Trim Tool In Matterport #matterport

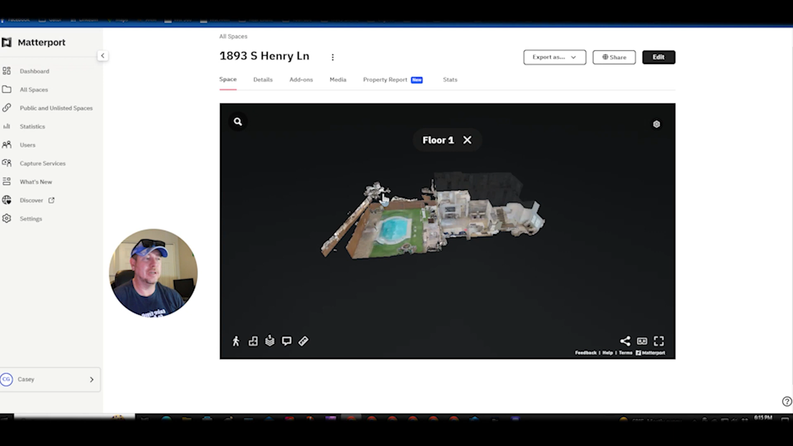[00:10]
So as you can see I went outside on this Matterport tour and one of the scans went haywire and caused this flare out. So I'm going to show you how to get that done in the trim.
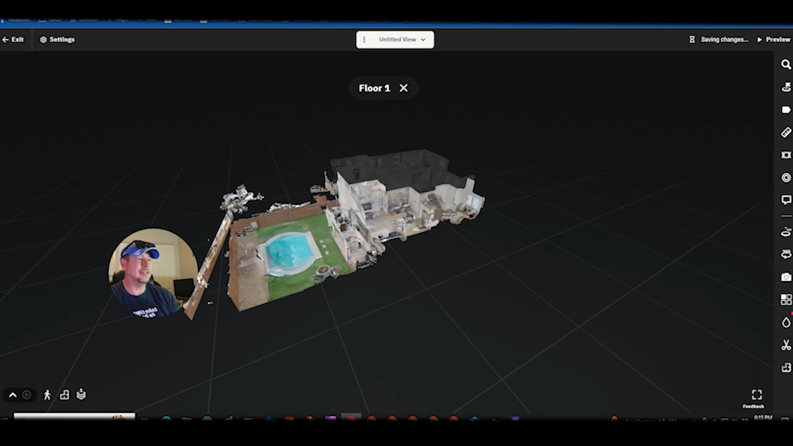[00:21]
Click edit and then on the bottom right over here you have the trim function
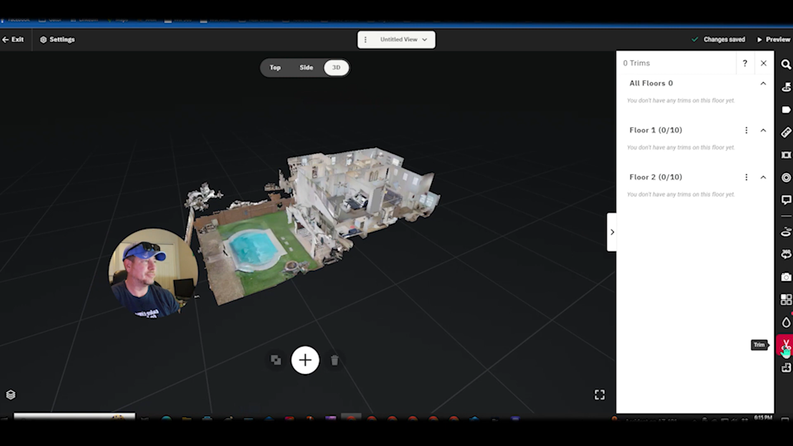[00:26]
and then you want to hit the plus button. My face is in the way so let's move that out of the way.
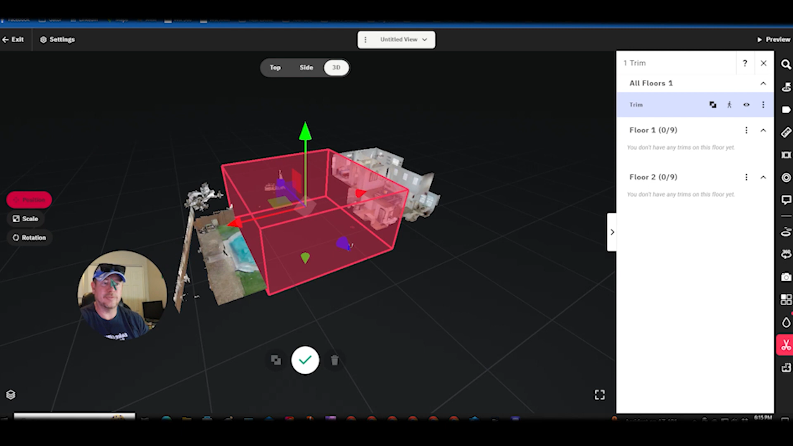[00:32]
All right once you hit that plus button over here on the left you got position scale and rotation. They're all pretty self-explanatory position. You get on these arrows you can move it around up down however you want. Oh that jumped. So in this case we are trying to get rid of this back
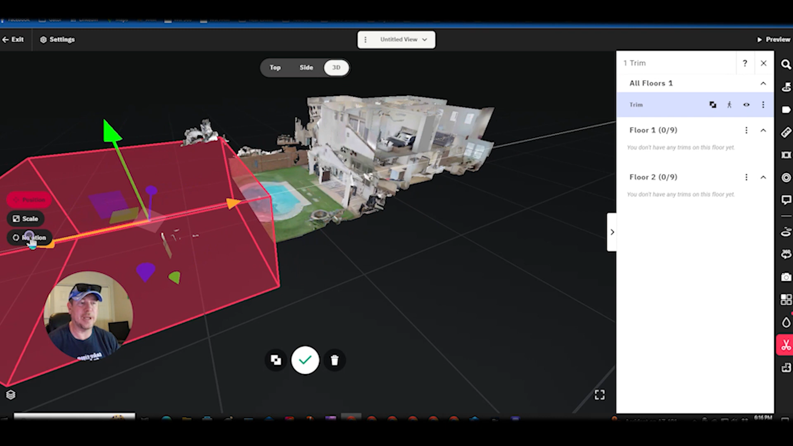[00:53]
area but I want to keep this box in my view so I'm going to switch it to scale. Now I'm going to grab one of these ends and just thin it up just enough just enough so I get that wall in there but not that extra piece back here. Now there's a couple options that you have when you're looking at your tour up here on the top.
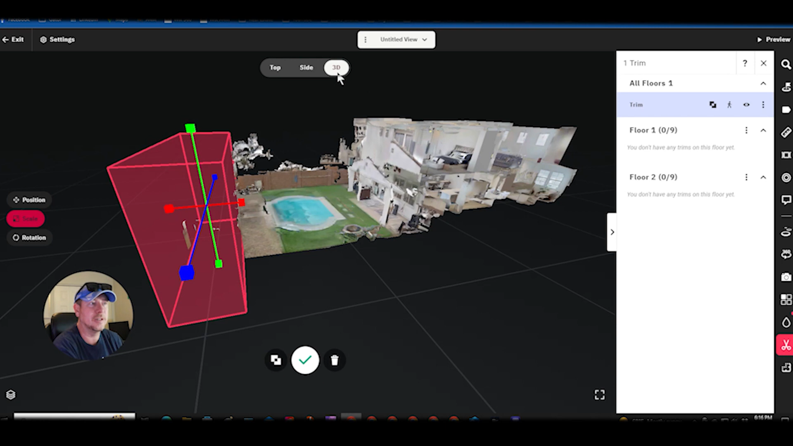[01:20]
You have 3D which is what we're in. You can right click on your mouse move things around or you can use arrow key. You can choose from the side view and
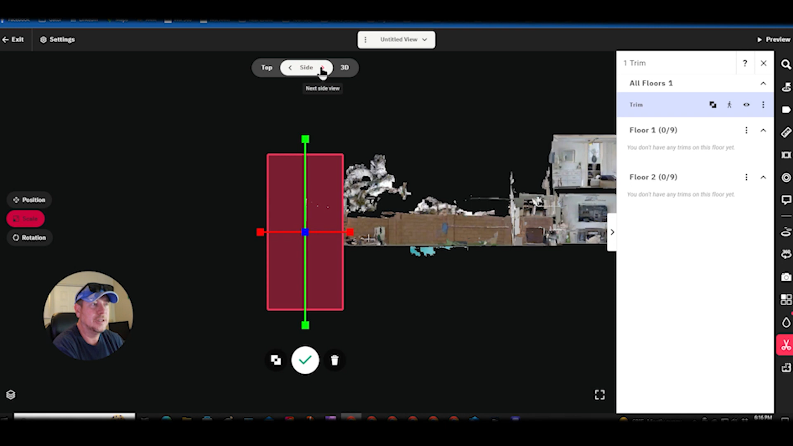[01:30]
if you mouse it left to right scroll it in and out and then up next to a side view are these arrows. You click those arrows and that'll change your side view
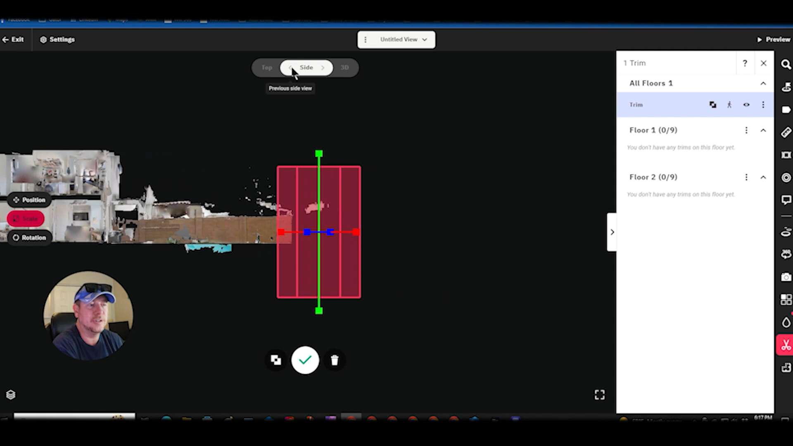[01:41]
to get more options and then you got the top view.
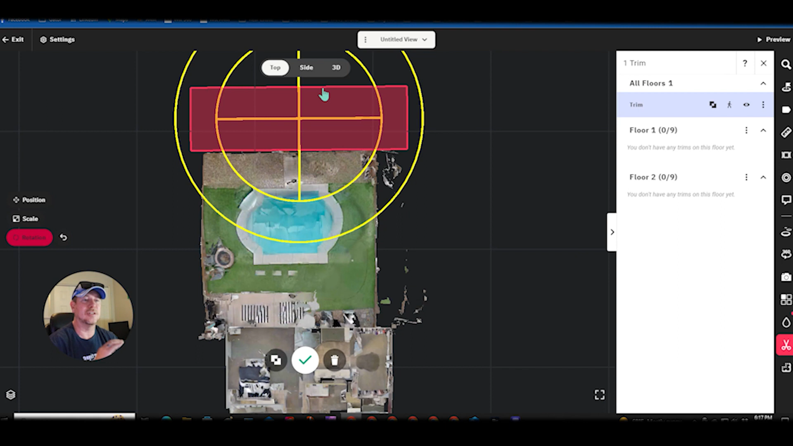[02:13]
Let's go back to scale position all looks good.
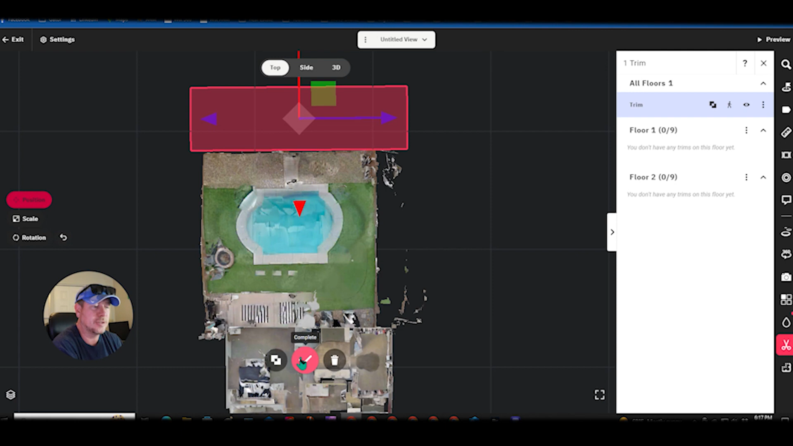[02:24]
I don't have a new flare so I'll hit the check mark and that's dot and if you over here on the right if you want to see what it looks like before after you got that right there and if you decide you want to rename this trim if you have a bunch of trims going on or if you want to delete it right there.
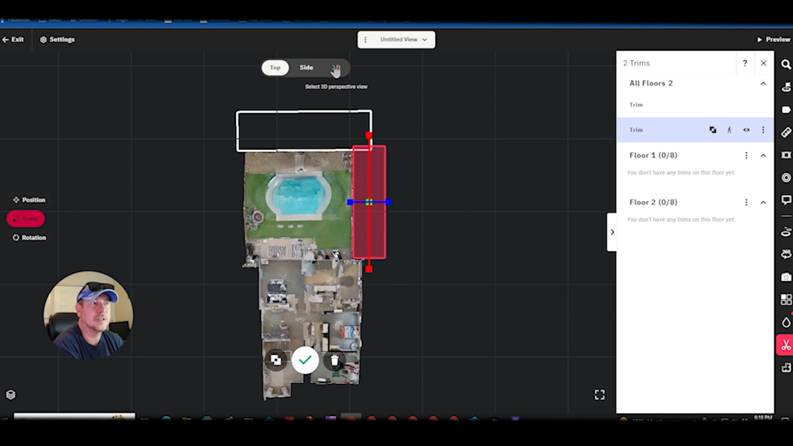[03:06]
Let's look at the check it off. Let's look at the 3d model version. It's not easy sometimes to move this thing around.
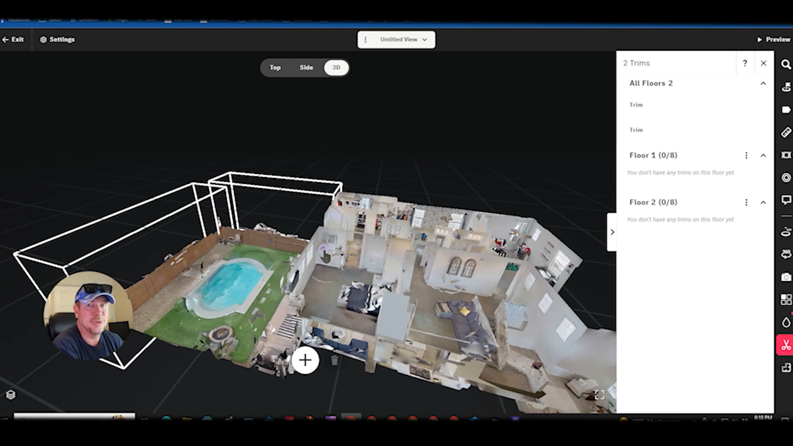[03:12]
All right so this is what it looked like before this is what it looks like after and then if you
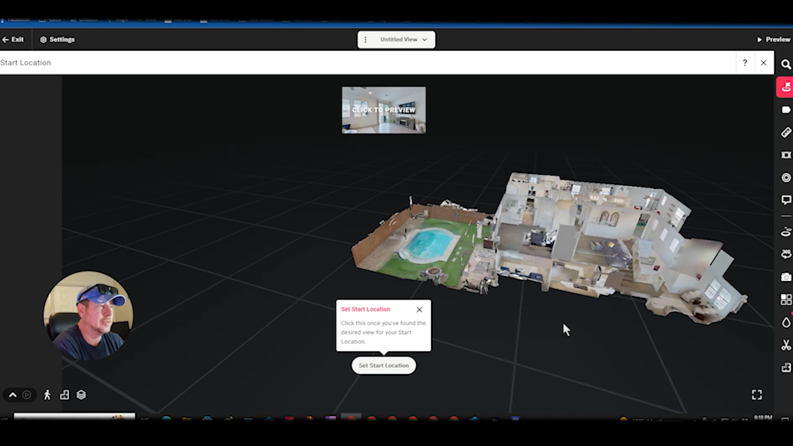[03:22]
take off the trims all together not too bad.
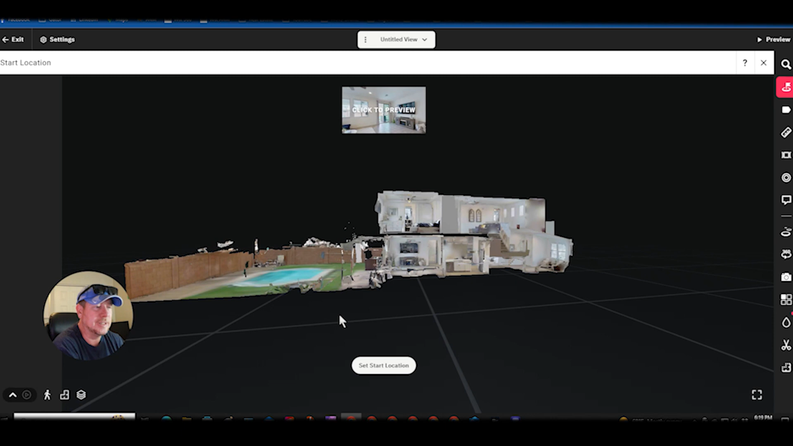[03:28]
Now you can get really detailed do some trim boxes to get rid of these little pieces here and these three pieces here like
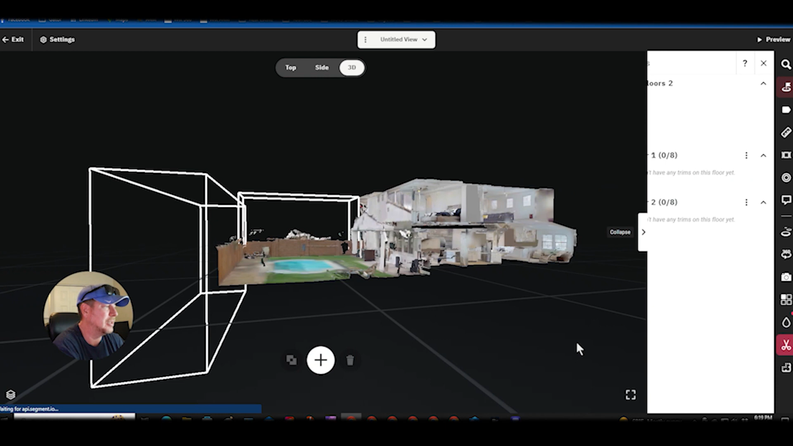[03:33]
this and so I'm going to scale this down to small just over a fence and then
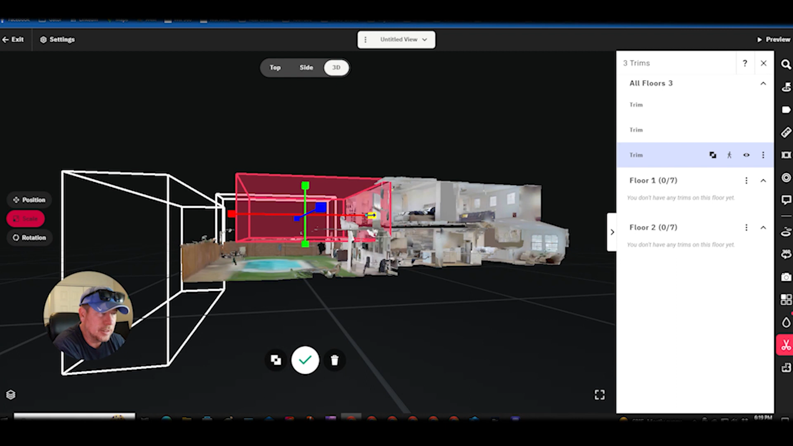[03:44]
scale this so it doesn't come into the house and let's go to the top view
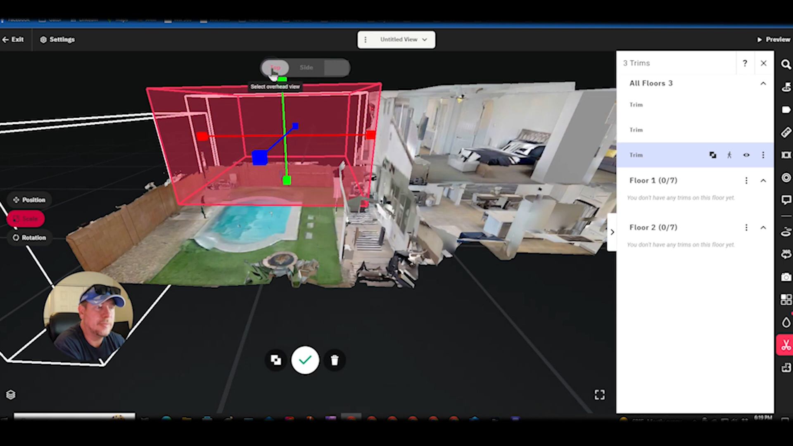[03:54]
so basically I'm just making everything the same height as the fence
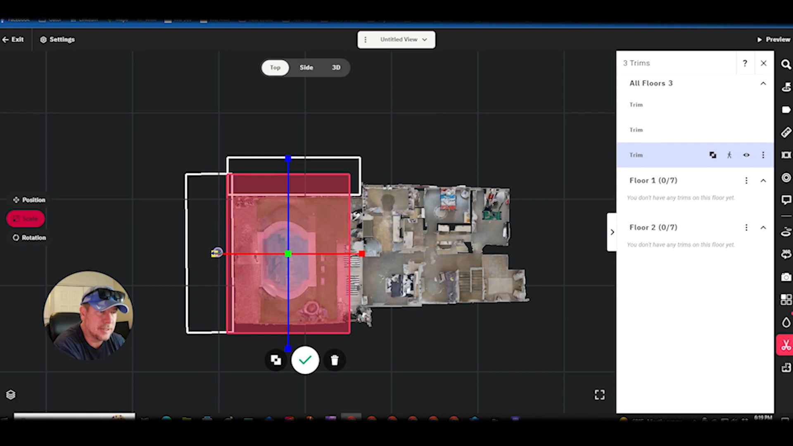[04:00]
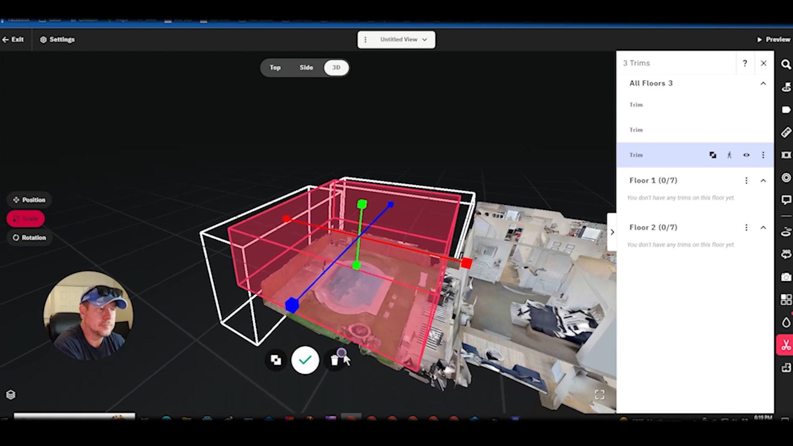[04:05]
and the brawa let's check it and this is before after so you see we got rid of those little extra pieces just hanging out. I'm doing a metaphor playlist of all these editing functions on the side of the Matterport.